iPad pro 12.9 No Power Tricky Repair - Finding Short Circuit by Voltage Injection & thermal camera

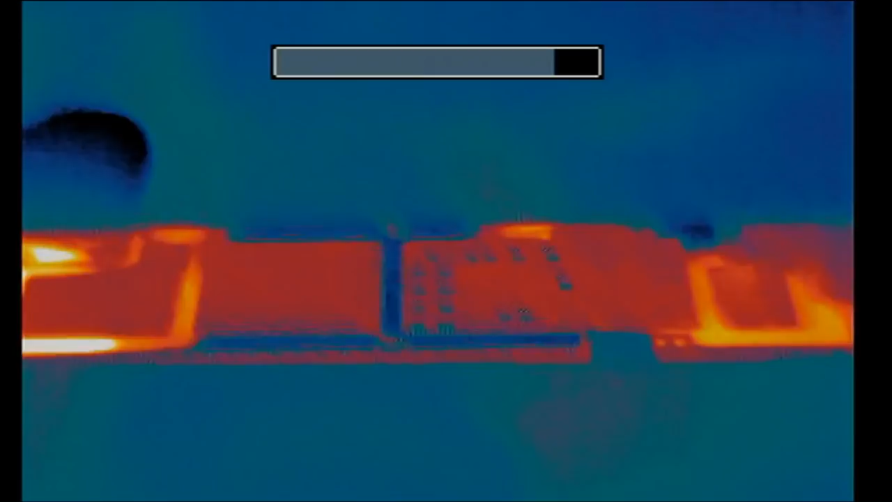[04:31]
Okay so let's go to our thermal cam and we're going to plug the charging cable and see what happens.
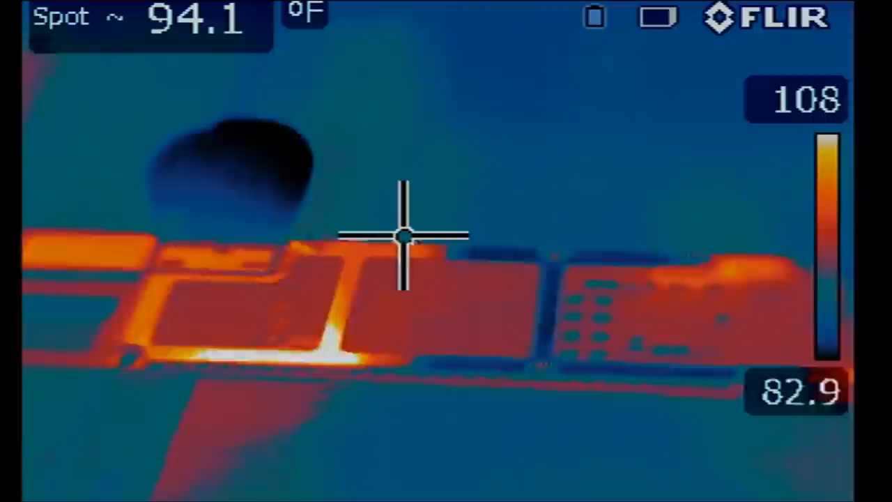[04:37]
On screen: spot 94.1°F
Okay so I plug the charging cable and the battery is disconnected. We do not have the battery connected. So by just plugging the charging cable I see a heat spot right over here.
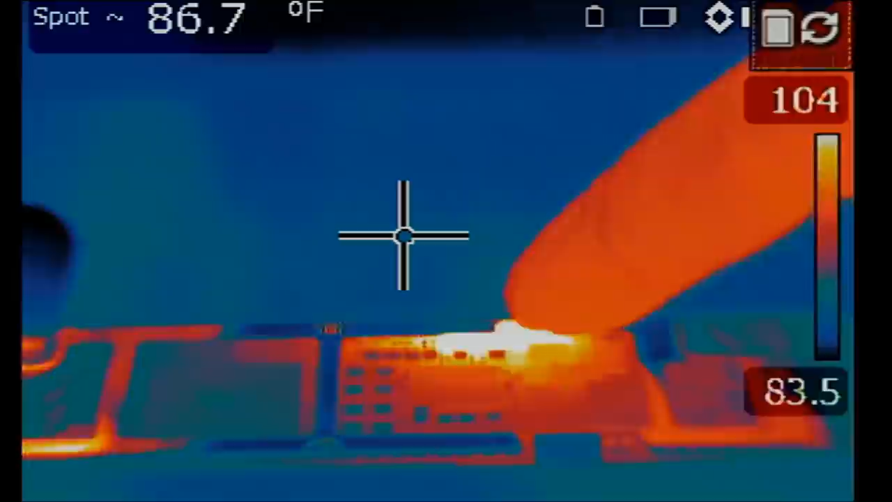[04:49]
On screen: spot 86.7°F
Let's see if we can pinpoint where that heat is coming from.
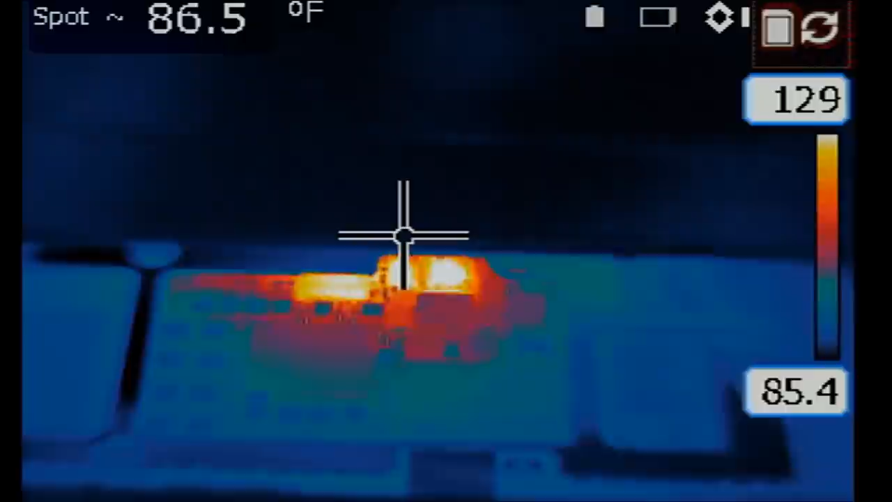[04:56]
On screen: spot 86.5°F
Let's go to manual mode and we're going to increase the temperature boundaries. Okay I'm going to unplug the cable and plug the cable back. What's getting hot? Okay so heat is starting. Let's do this one more time.
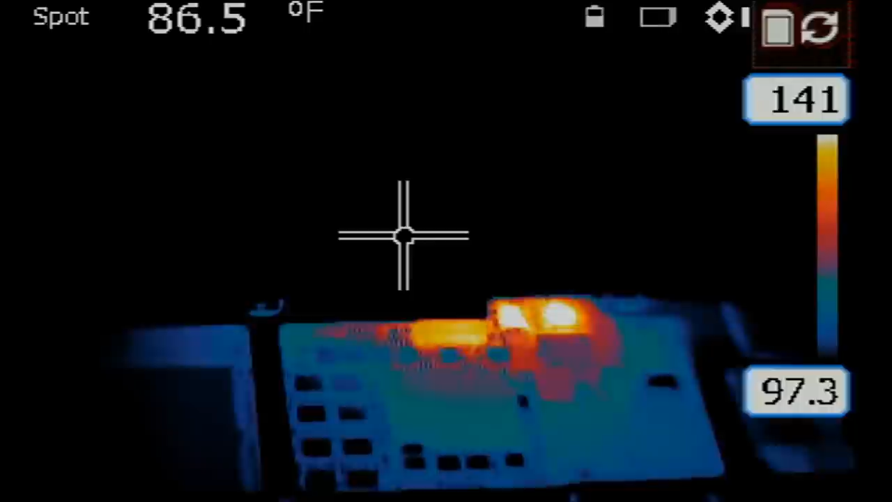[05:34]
On screen: spot 86.5°F
Right here. Heat is starting from this area. So let's go under the microscope and see what's going on in this area. We're going to be looking at this heat spot right here and we're going to see what's next to it.
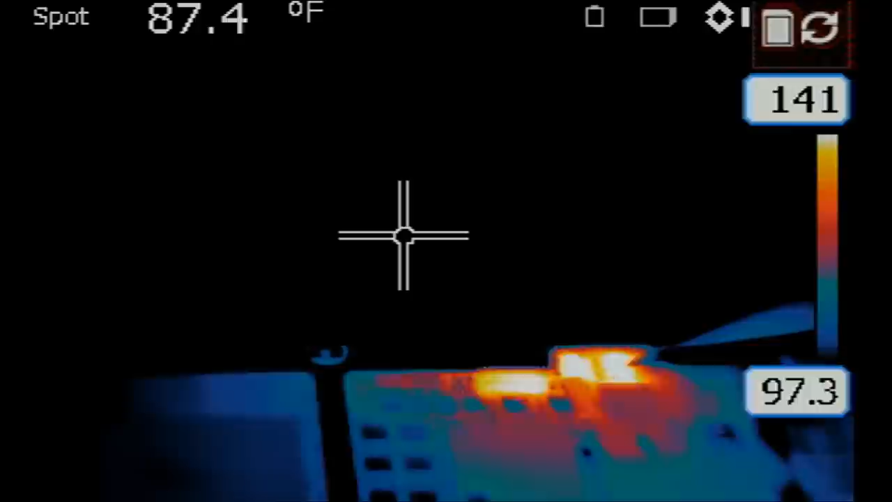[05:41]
On screen: spot 87.4°F
This looks like it's a coil. I'm looking at it by my eye. And this I do not know what's here. This one heat it up first and then this one the coil.
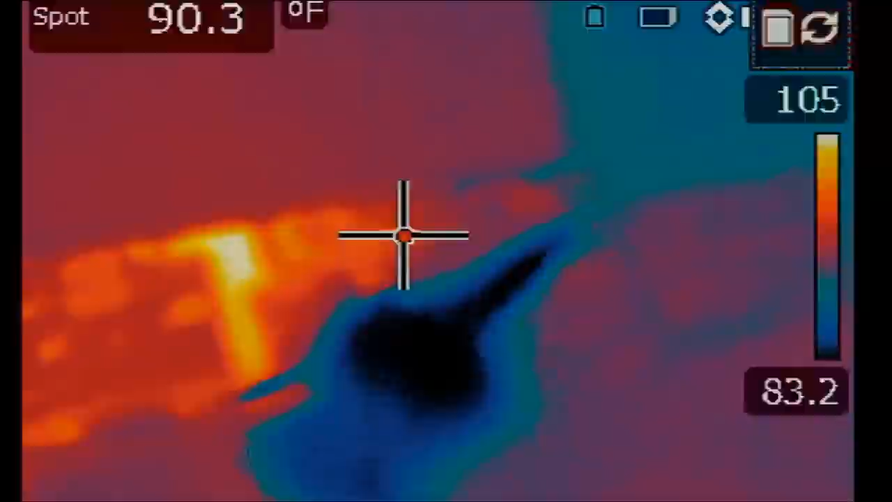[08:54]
On screen: spot 90.3°F
And when I say the diode, I mean this part of the diode here. Then we're going to inject voltage here. Then we're going to inject voltage here. And see if that makes a difference. So we're going to start with the lower end of the diode.
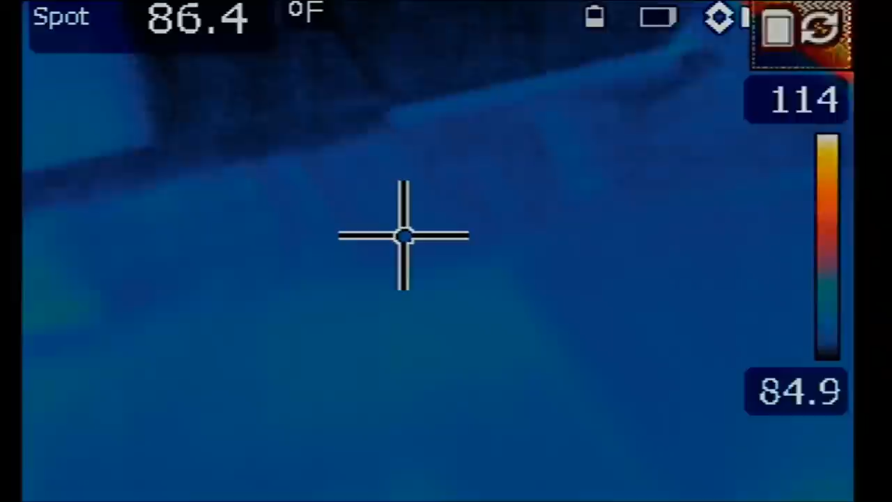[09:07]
On screen: spot 86.4°F
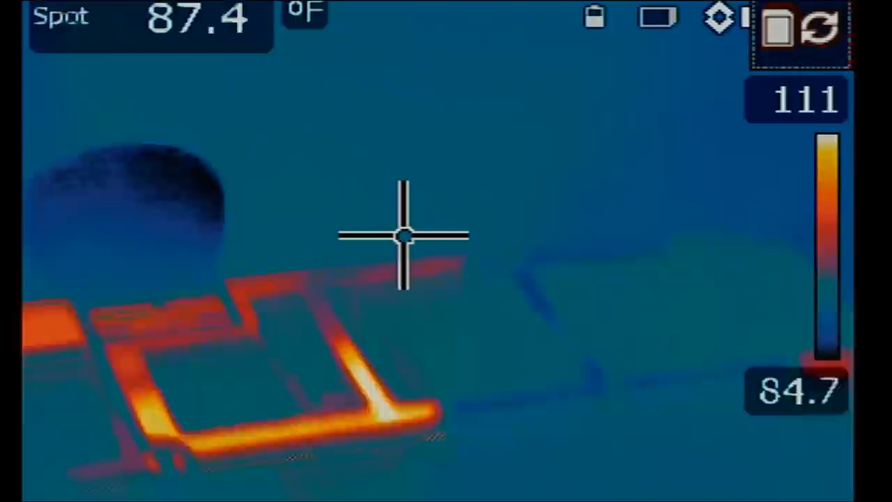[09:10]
On screen: spot 87.4°F
And one, two, three. Okay.
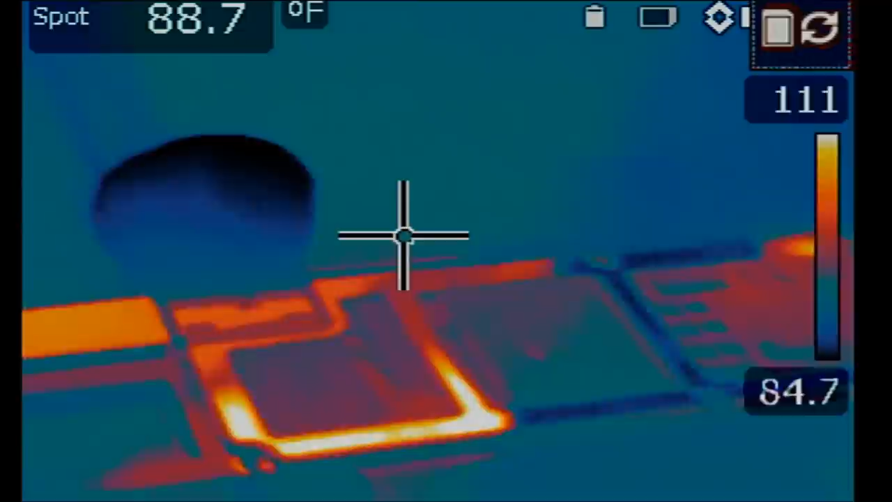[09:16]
On screen: spot 88.7°F
So I'm injecting 1.1 volts. And the voltage injection tool is showing 5-amp draw.
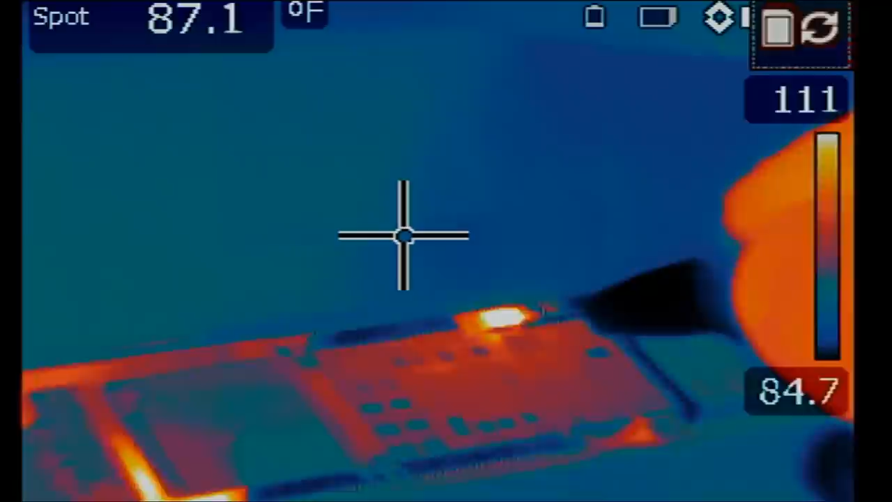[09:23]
On screen: spot 87.1°F
And we see heat only on this area of the board, on here, where I'm injecting the voltage. And there's nothing in this area but this diode, the coils, and some capacitors on the left. But honestly, I'm not happy with this heat spot because it doesn't tell me much. What if we inject voltage to one end of the coil, to the left side of the coil?
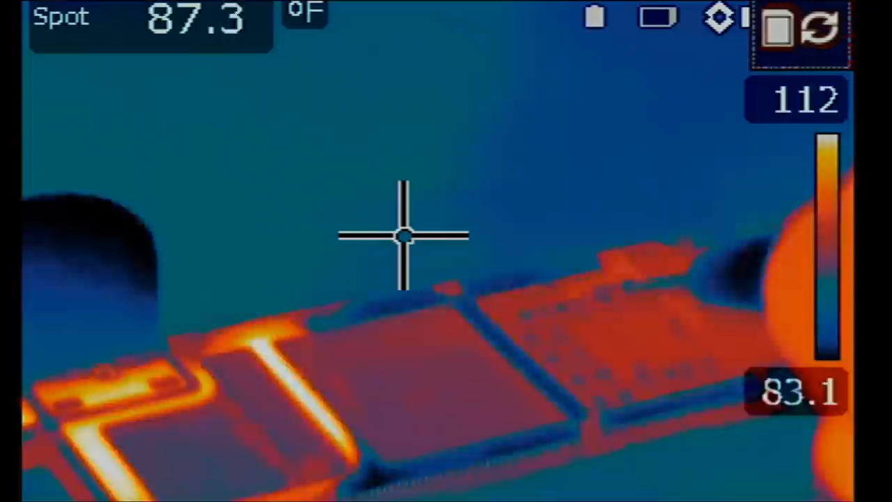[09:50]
On screen: spot 87.3°F
Okay, and I'm getting heat in the same area.
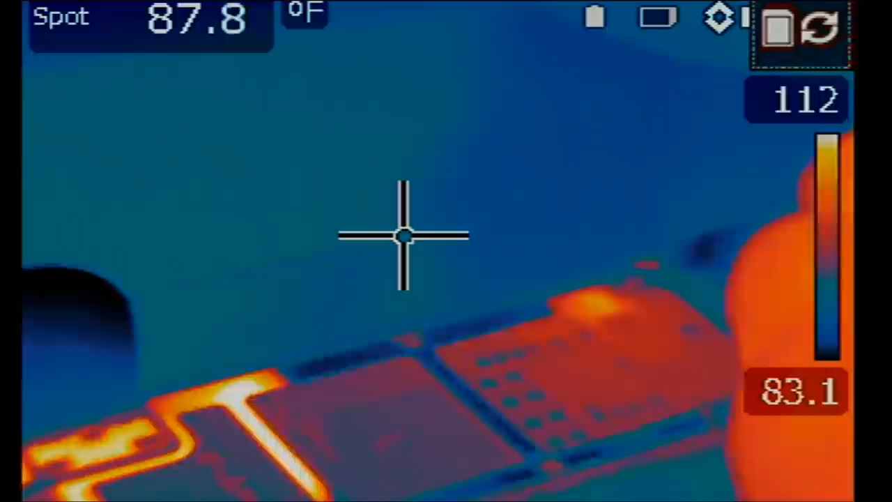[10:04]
On screen: spot 87.8°F
So something tells me that we have a short on this area of the board. But still, I want to inject voltage on the right side of the coil and see if that makes a difference.
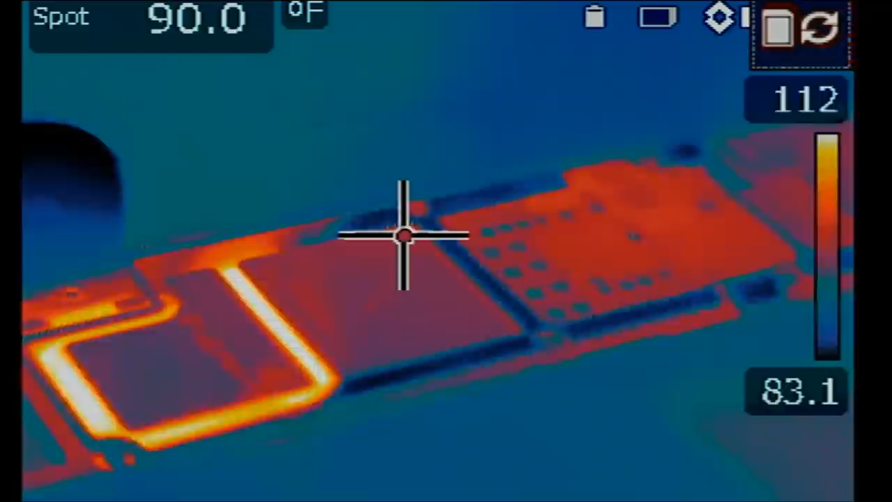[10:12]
On screen: spot 90.0°F
Because I'm convinced, I feel it inside, that the short is not coming from this area of the board.
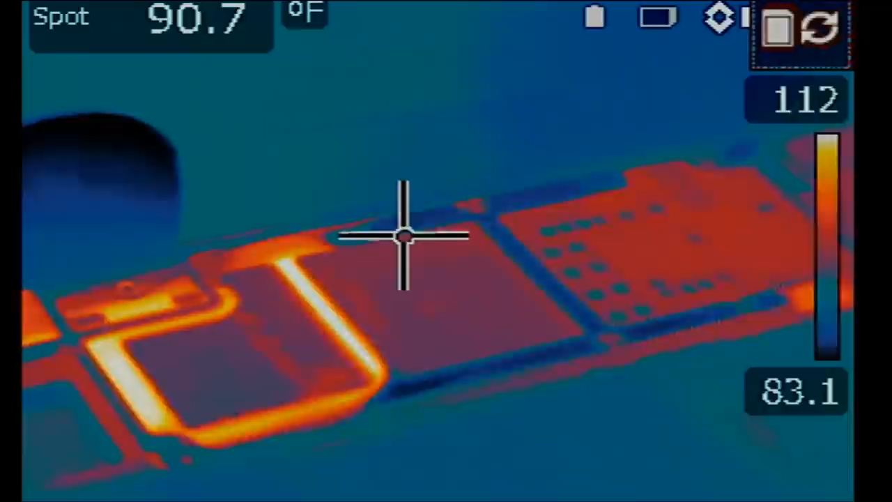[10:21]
On screen: spot 90.7°F
Let's inject voltage on the right side of the coil.
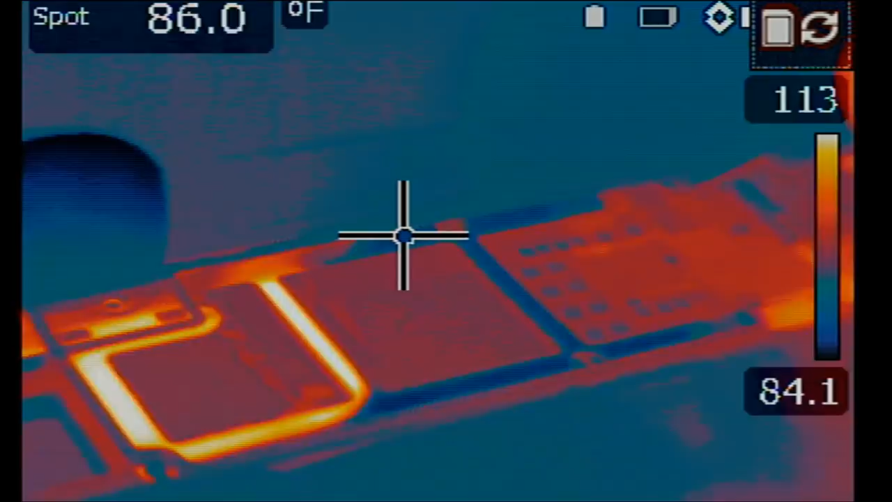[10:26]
On screen: spot 86.0°F
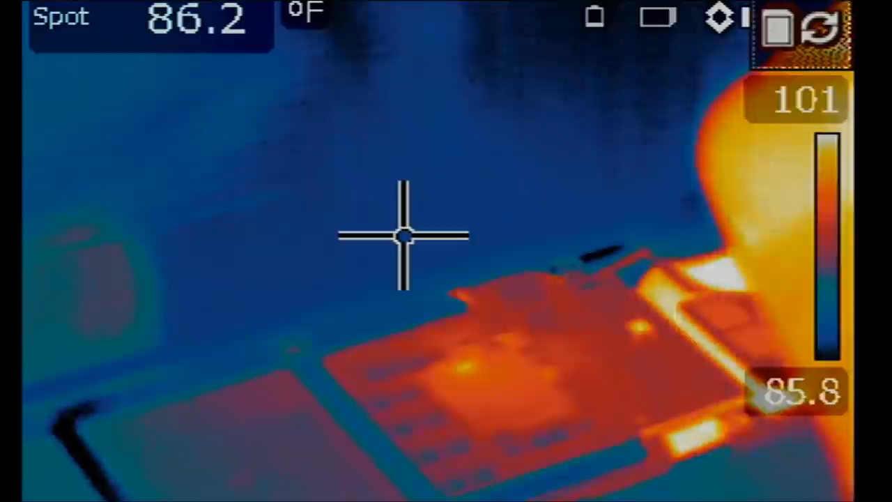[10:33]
On screen: spot 86.2°F
And I see something on the left. I see something on the left. Right here. You see it?
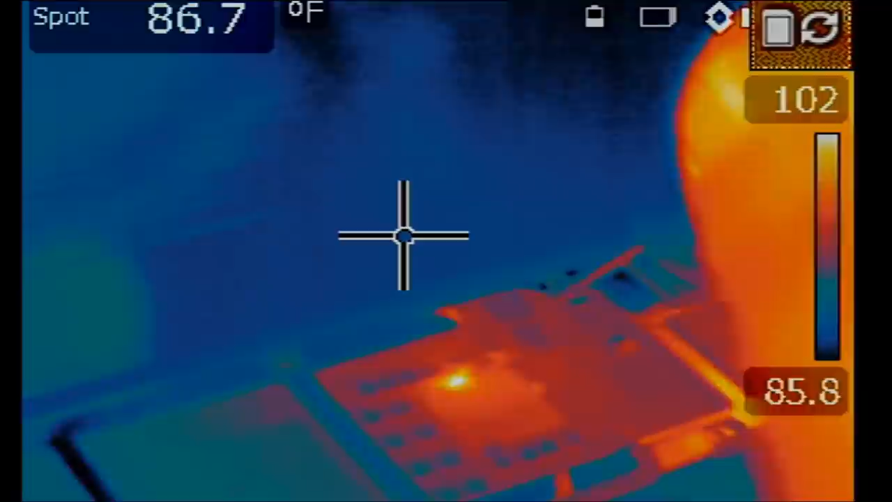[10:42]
On screen: spot 86.7°F
And that's what I'm interested in. Look at this. That's what I'm interested in.